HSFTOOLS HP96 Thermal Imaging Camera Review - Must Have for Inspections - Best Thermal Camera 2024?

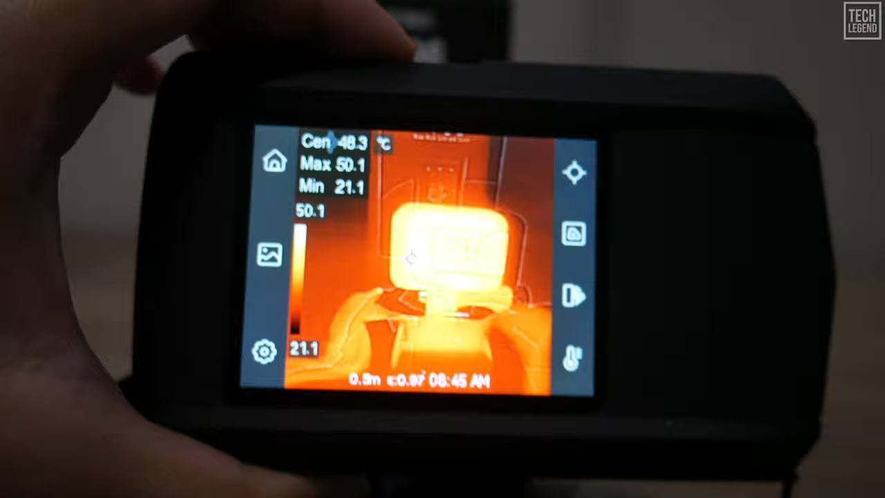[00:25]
On screen: max 50.1°C, min 21.1°C
building inspectors, and HVAC professionals alike.
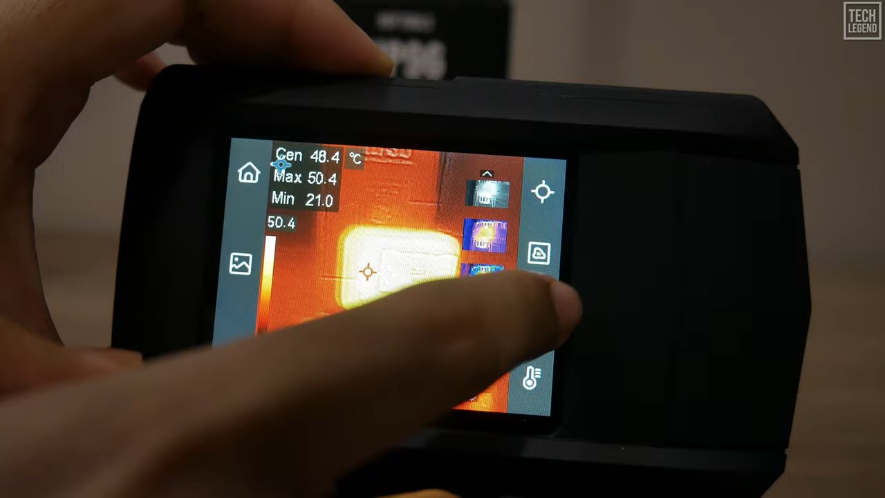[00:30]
On screen: max 50.4°C
Equipped with high-resolution imaging and advanced thermal sensitivity, the HP 96 allows you to detect temperature variations with remarkable precision, making it invaluable for identifying issues like insulation defects, electrical faults, and HVAC system inefficiencies.
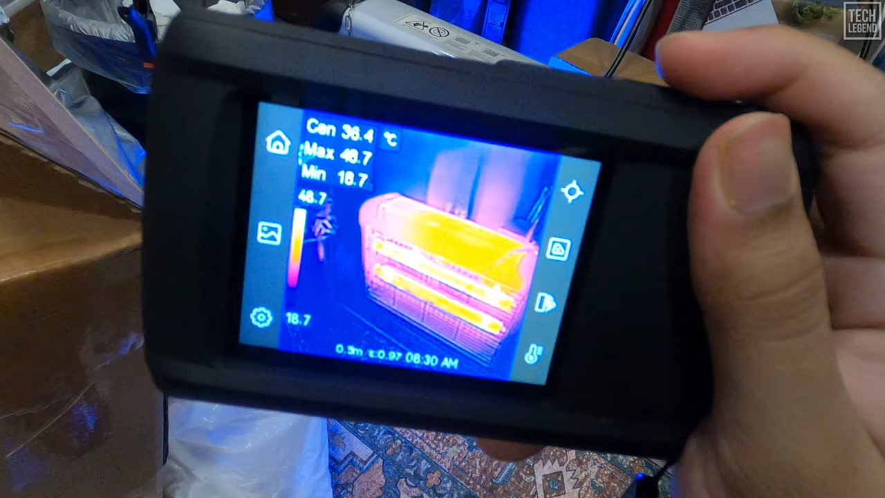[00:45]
On screen: spot 36.4°C
Join us as we dive into the unique features and performance of the HP 96,
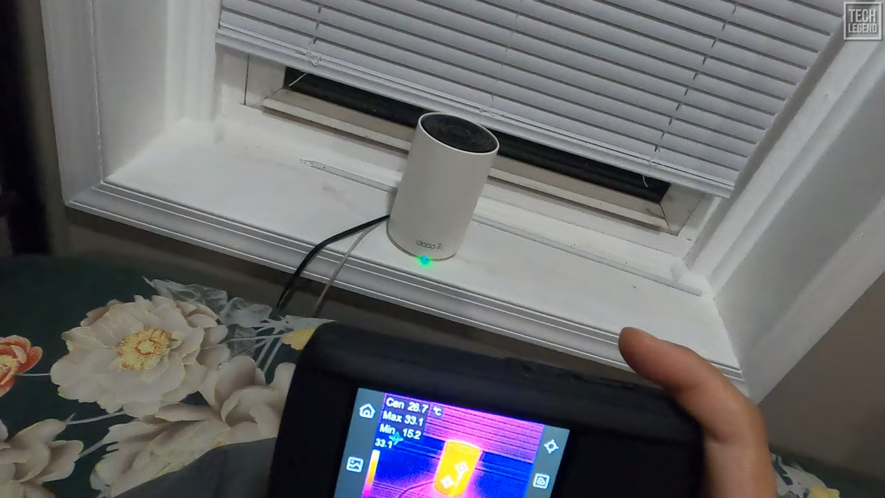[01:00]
The HP 96 thermal imaging camera is engineered with the latest live super-resolution algorithm, boosting the thermal image clarity from 96 by 96 pixels to an impressive 240 by 240 pixels. This means you'll experience real-time viewing
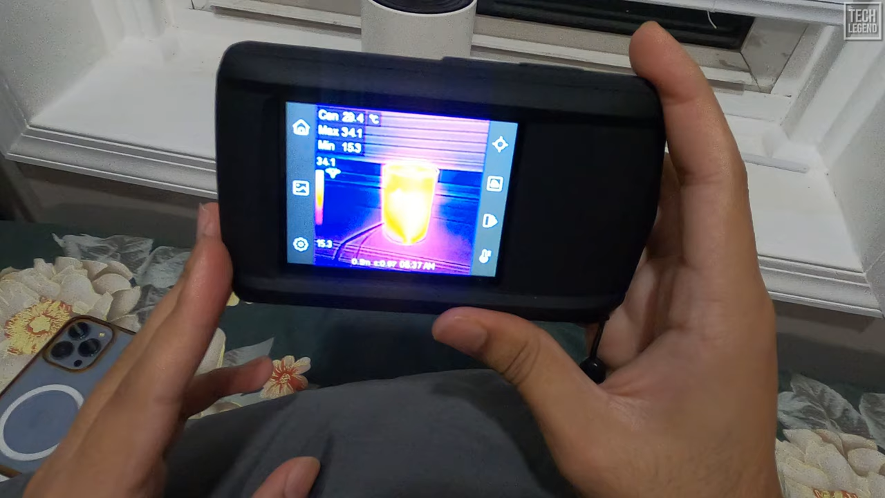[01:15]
at a level of detail previously unattainable in compact thermal imagers. Thermal sensitivity below 50 millikelvins ensures you capture high-definition details,
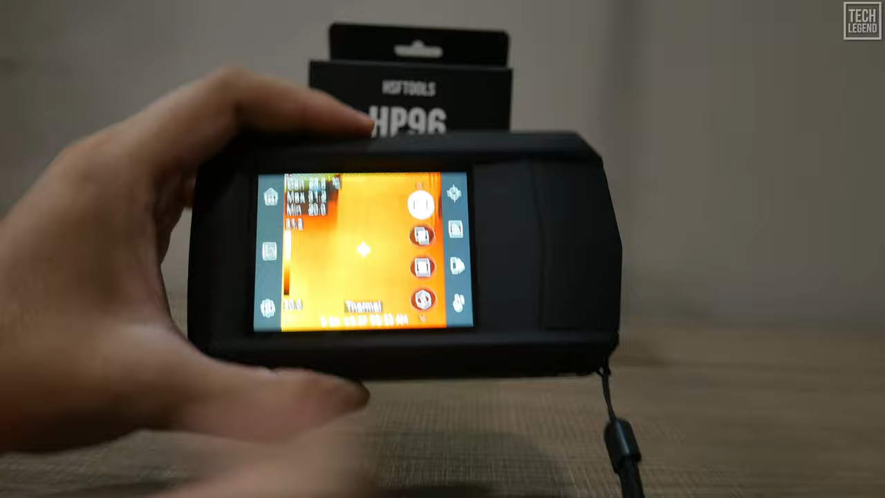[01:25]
crucial for identifying anomalies during inspections. Unboxing the HP 96 thermal imaging camera is a straightforward and satisfying experience.
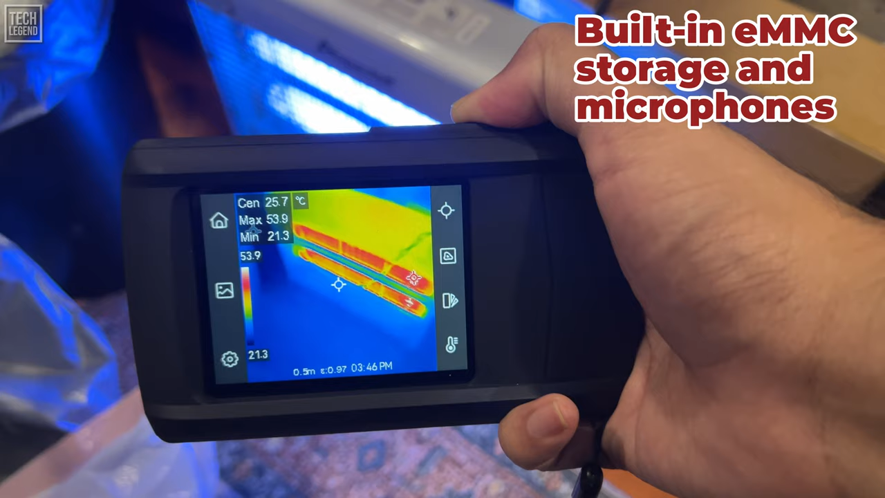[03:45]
The built-in eMMC storage and microphone support video and audio recording, enhancing your ability to document and review findings.
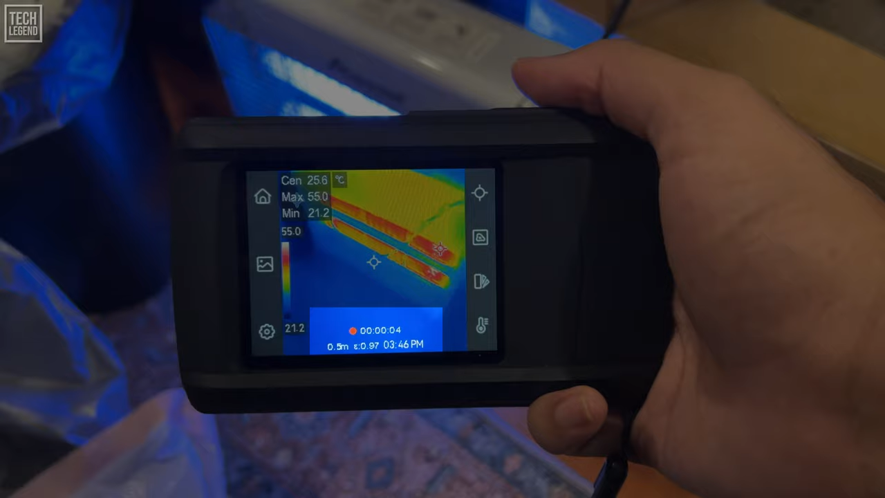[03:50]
On screen: spot 25.6°C
Plus,
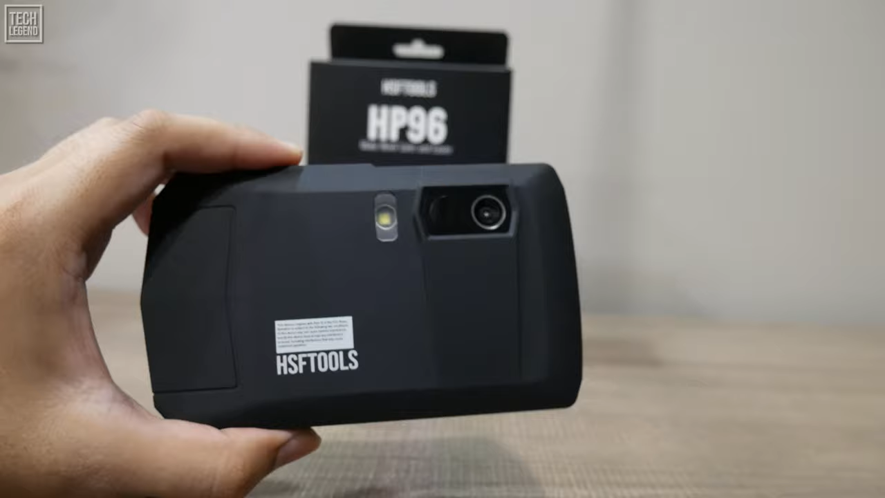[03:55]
the convenient LED flashlight function ensures inspections in low light conditions are never a hassle.
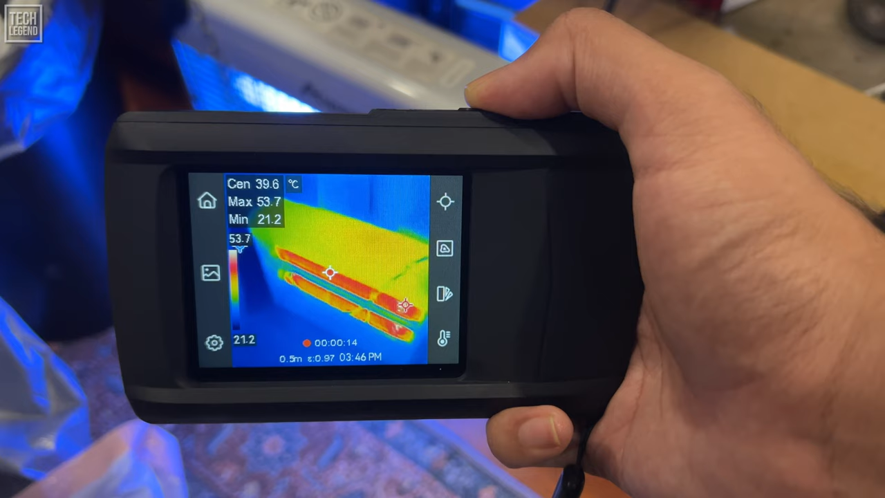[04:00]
Time is crucial in maintenance and inspection tasks. The HP 96's 50-degree field of view allows broad coverage during scanning, while its ability to track maximum,
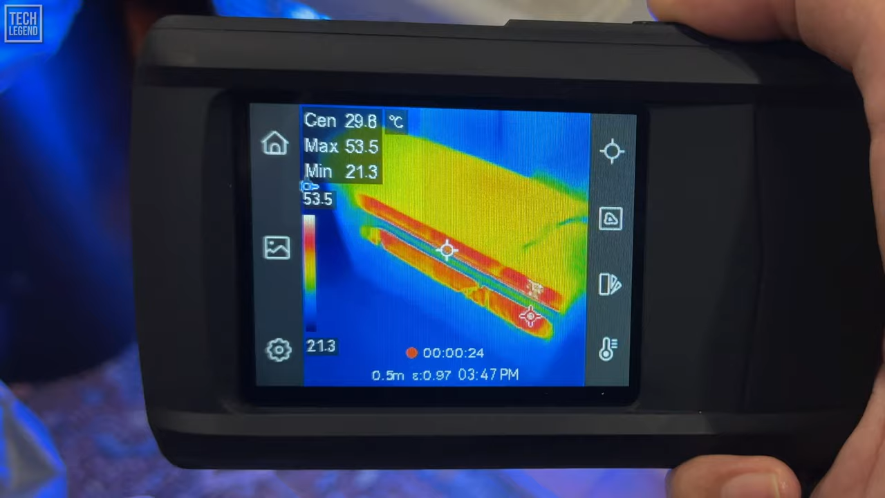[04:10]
minimum, and center temperature spots provides real-time readings.
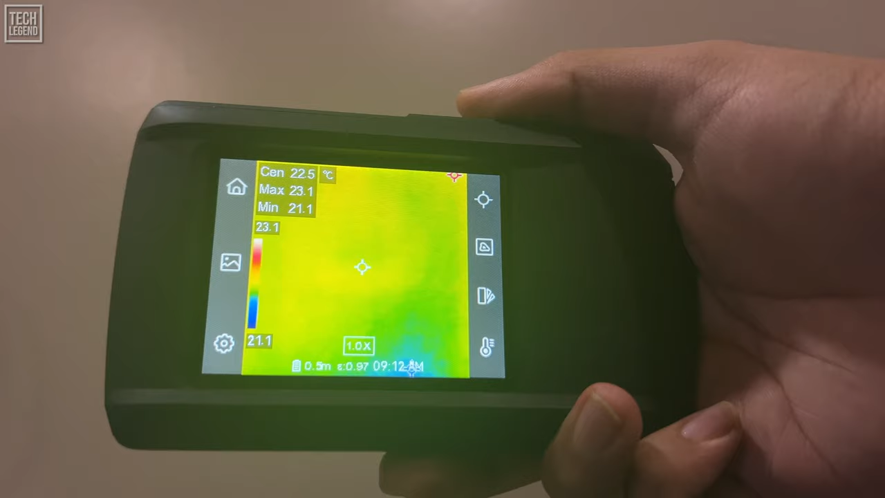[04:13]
Set custom alerts for temperature exceedance, be it flashlight or sound alerts, to quickly pinpoint issues before they escalate. Accuracy is key for professional diagnostics.